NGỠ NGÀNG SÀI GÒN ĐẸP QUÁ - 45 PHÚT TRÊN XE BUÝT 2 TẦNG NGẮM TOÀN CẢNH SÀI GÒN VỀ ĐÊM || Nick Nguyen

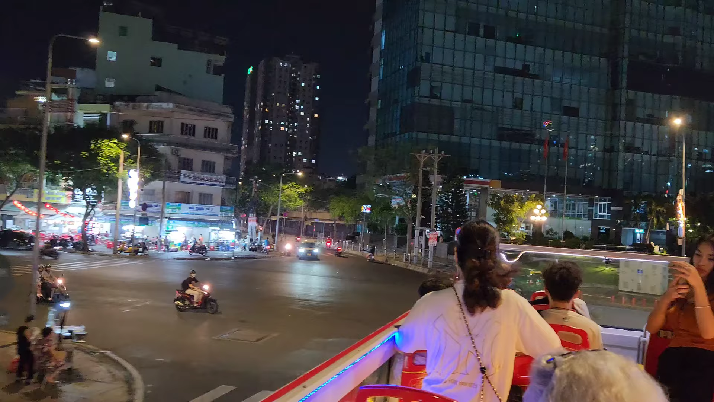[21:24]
Rồi phía sau lưng cái tòa nhà này, tòa nhà Đinh Lễ, đó là chợ Xóm Chiếu thuộc quận 4 rồi.
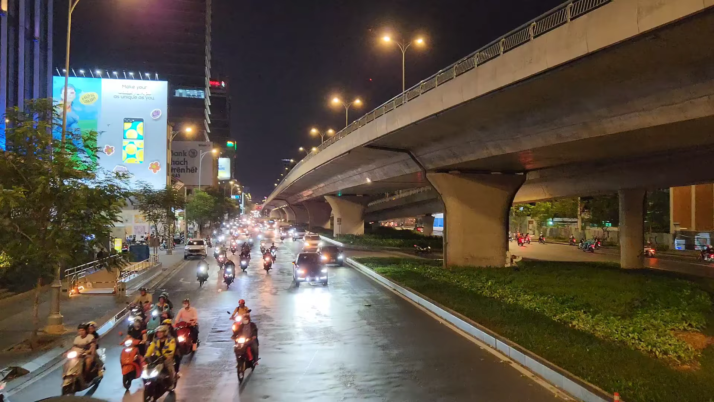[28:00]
À, ngay cái góc đó thôi, cái bảng quảng cáo đó, vô đó là mấy quán cà phê ngồi trang với mặt đường luôn. Catina, Matispacio, rồi cà phê Chusin, rồi nhiều cà phê khác nữa. Đó, cà phê Mê Trang đó nữa nè. À, còn đây là lối lên hướng của cầu Ba Son nha.
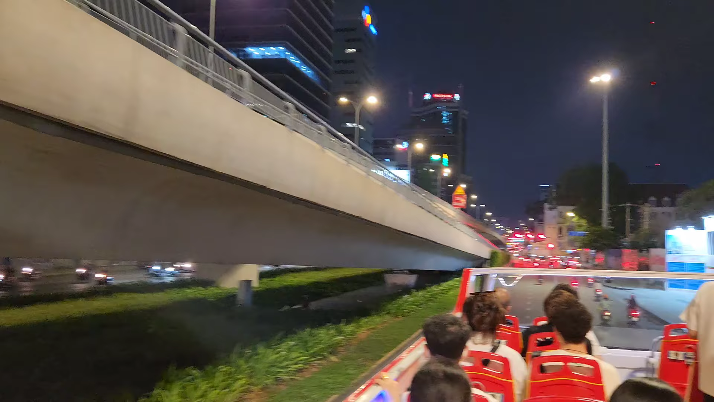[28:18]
Bên đây xưởng Ba Son bây giờ là những cái chung cư cao cấp đang mọc ra lên là đang xây.
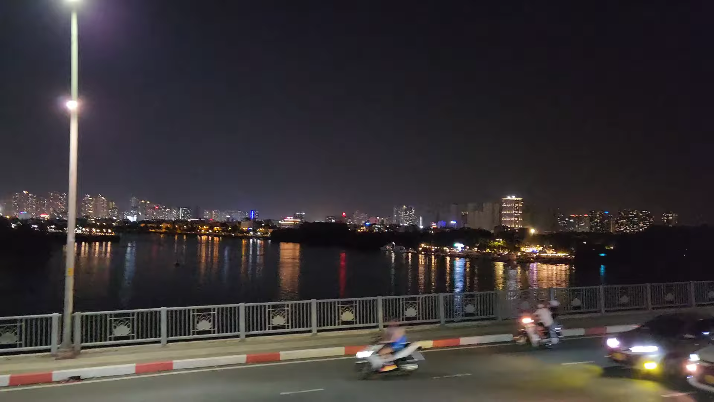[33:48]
Nhìn lại khu Sài Gòn Pearl và Landmark 81,
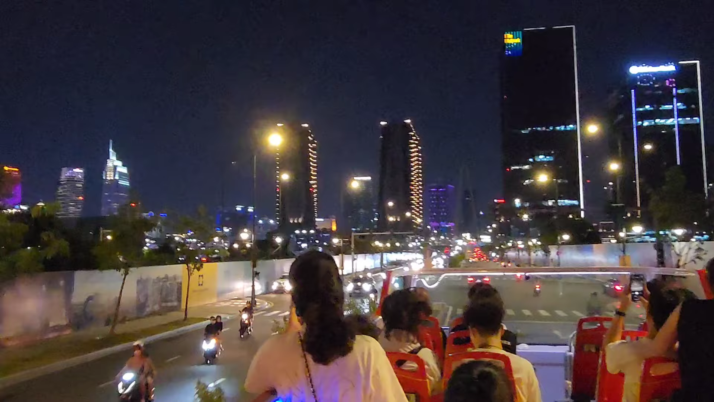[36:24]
vô về phải tí nữa là tới bãi gửi xe để vào công viên bờ sông Sài Gòn nằm bên bờ Thủ Thiêm quận 2. Bây giờ là thành phố Thủ Đức, những cái chung cư cao cấp mới mọc ra và mấy cái tòa nhà văn phòng ở đây nè, rất là sang chảnh luôn.
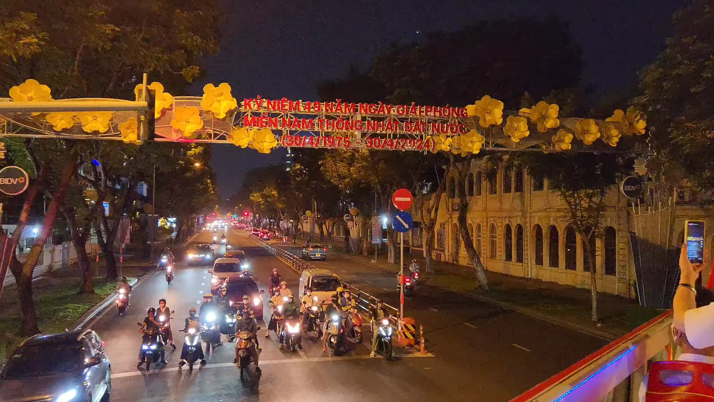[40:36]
Bây giờ đi trên con đường này sẽ đi ngang là khách sạn Sofitel 5 sao.